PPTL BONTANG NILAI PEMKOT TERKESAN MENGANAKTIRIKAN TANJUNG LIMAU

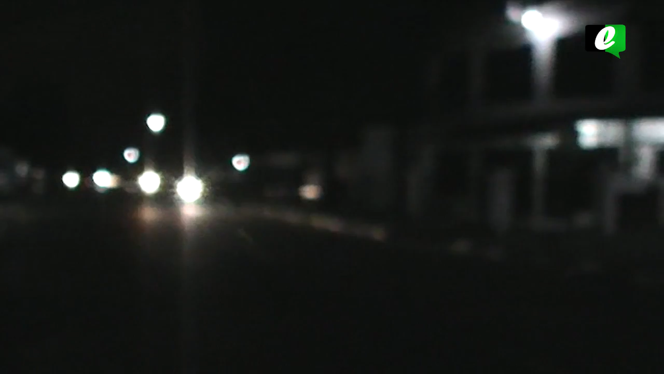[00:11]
Lampu penerangan jalan umum di sepanjang jalan MH Tamrin yang menghubungkan
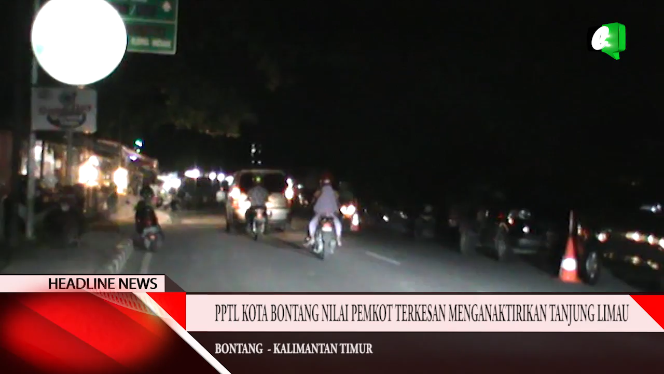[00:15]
alun-alun kota Bontang dengan Tanjung Limau hingga saat ini belum juga berfungsi.